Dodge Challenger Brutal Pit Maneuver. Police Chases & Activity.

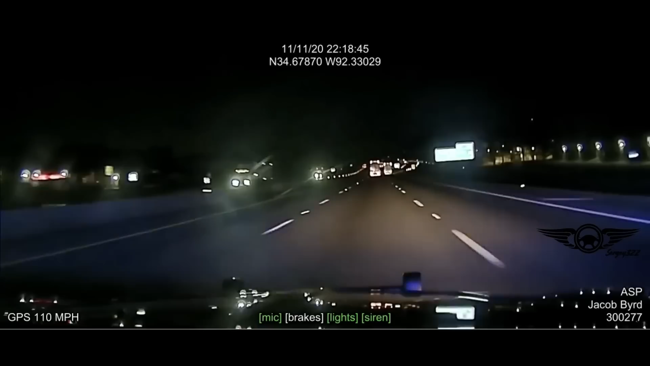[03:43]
Links to the full version can be found in the description to the video. We are approaching exit 134 down here for now. Speeds are 95, white traffic.
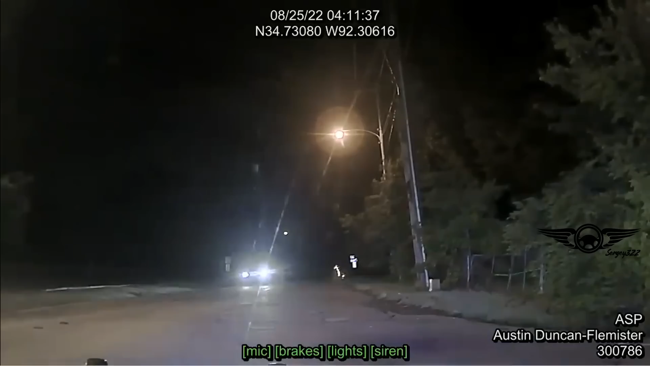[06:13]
Back 8-5-4-7, we're making circles here. Yeah. Hey, boy, he's going to run 1 second. Back north on Mark again.